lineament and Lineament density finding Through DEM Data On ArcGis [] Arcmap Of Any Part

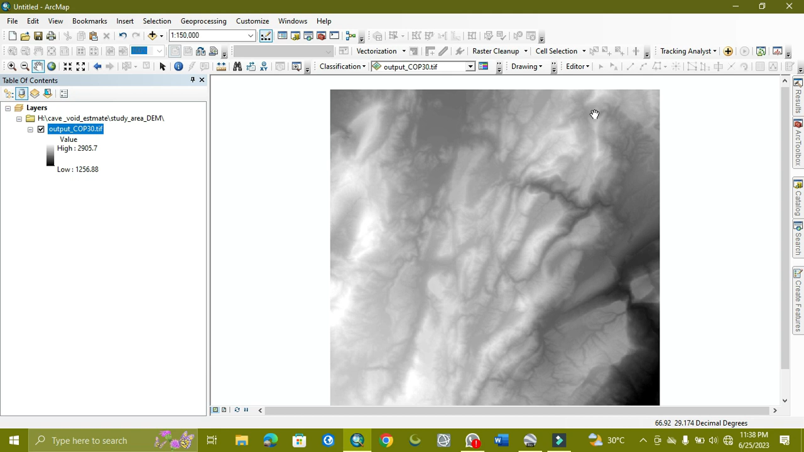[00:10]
getting from the dm data so as you can see on my arc map view we have a dm data for our study area as you can see so now we
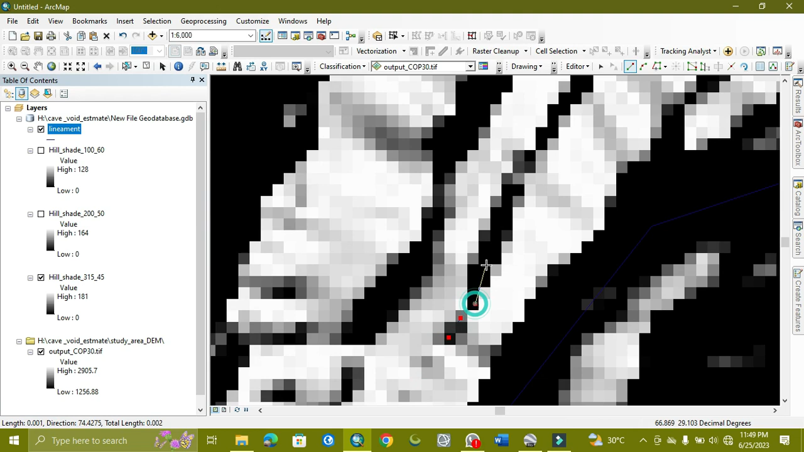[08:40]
so you can see this one and so straight line here and so straight line here so straight line here so so
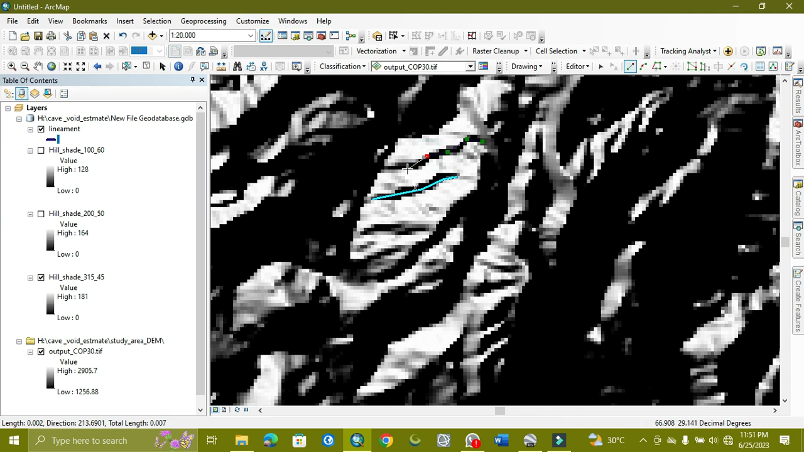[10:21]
So, I'm going to select this one, because there are so many lines in each.
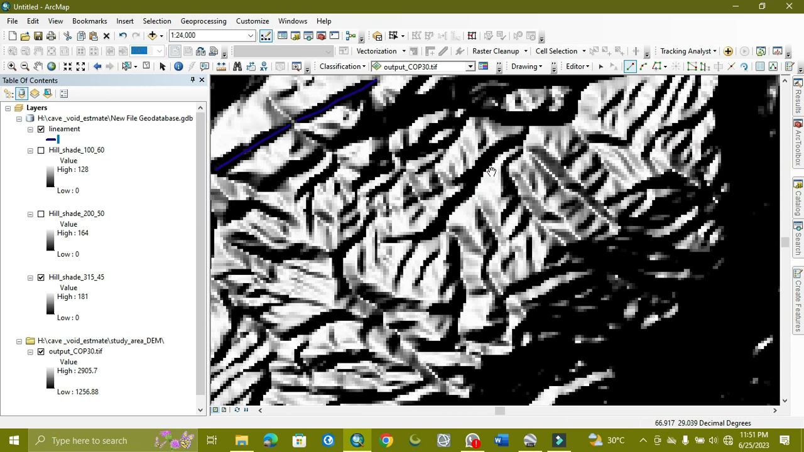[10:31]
So, we need to check for another resolution,
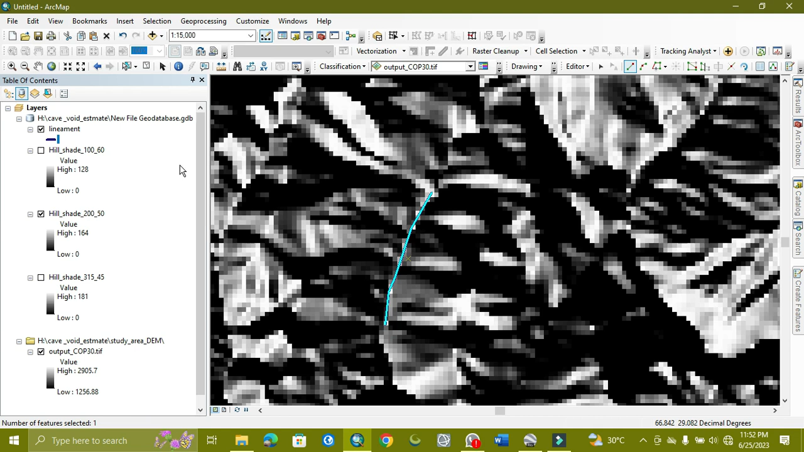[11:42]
So, here it can easily be mentioned.
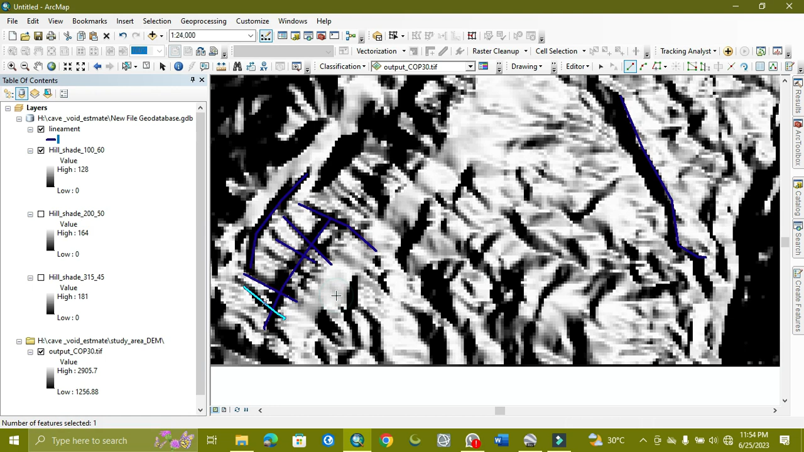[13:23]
And here is a more realistic step. As compared to other ones.
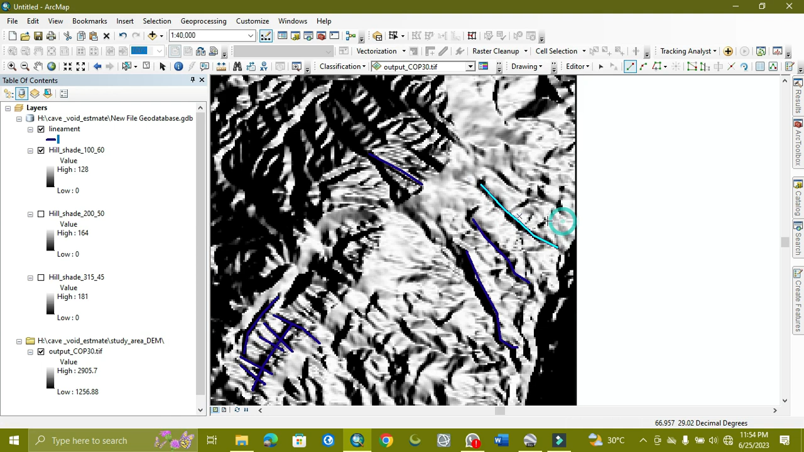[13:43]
This will be mentioned as the fractured part of that area. And we need to see if we have any cable systems.
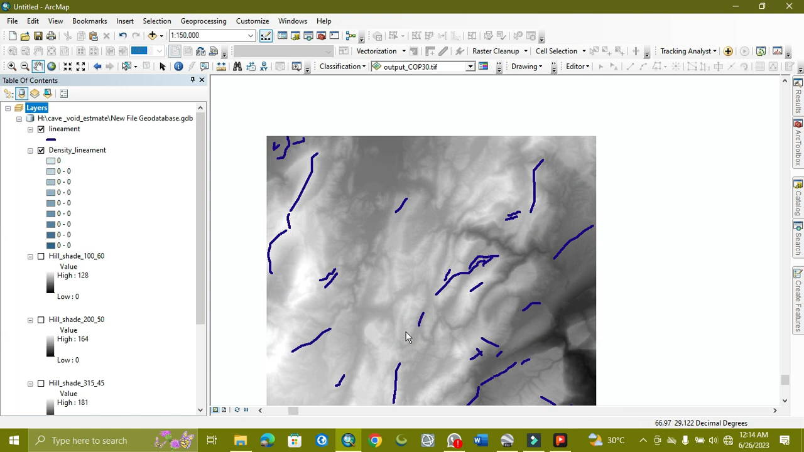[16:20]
Then we will be get our result. As it's showing like that.